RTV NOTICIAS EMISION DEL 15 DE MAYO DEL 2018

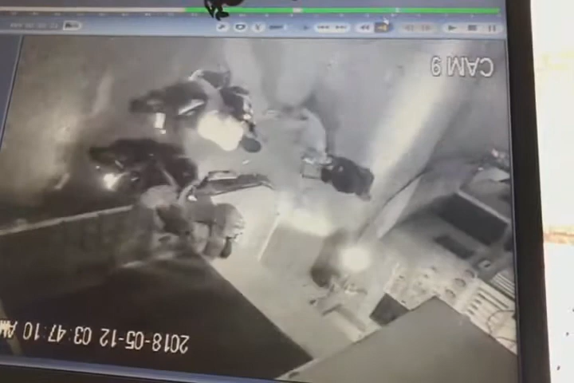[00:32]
Y observen ustedes este video donde en el barrio Yesquita, dos tipos en una moto, le llevan prácticamente con esa abreviada, empujando a la persona, le quitan la moto. Después la persona como que dice algo y se devuelve uno de ellos, el otro se baja también de la moto a montársela pues al tipo y terminan llevándose la moto.
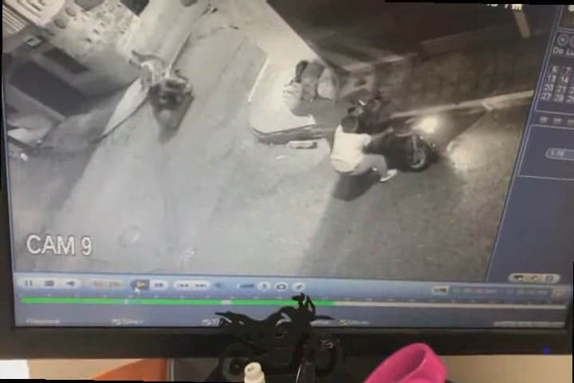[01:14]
Y en pleno centro de la ciudad cuando es entendido que se cuenta con una de las ciudades, como dicen las autoridades más seguras de acuerdo a la cantidad de cámaras que tienen y de acuerdo también al sistema de seguridad que se ha implementado que es el sistema nacional por cuadrantes. Sí, mire, observe aquí, si se observa bien la imagen, cuando cierran a esta persona, él no se quiere bajar de su moto, pero llega al otro y lo empieza a braviar y a empujar, le tira unos puñetazos y vea, así es que es la cosa aquí en Quindó.